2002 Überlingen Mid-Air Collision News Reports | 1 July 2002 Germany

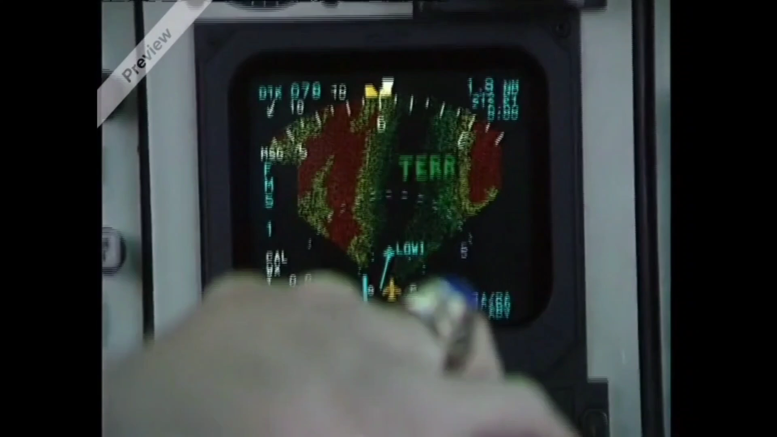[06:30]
They're similar to this one, which warns the pilot if the plane is too close to the ground.